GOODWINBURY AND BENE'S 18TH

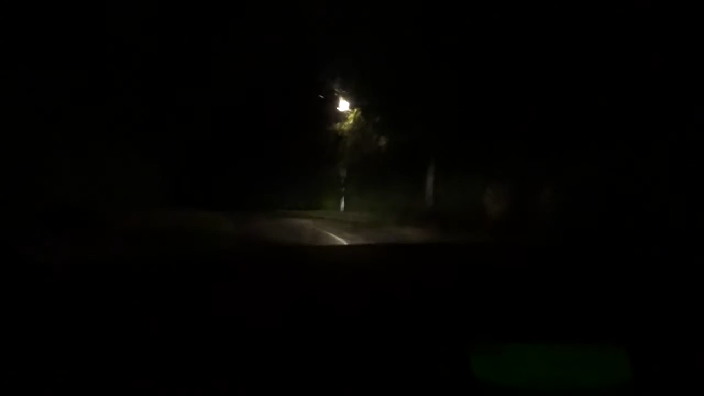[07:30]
We'll continue along the road. Now you need to take the next right turn. It's where that red lamppost is. I don't think there's anyone else around right now. It's like 10 past 12 and my road is never busy.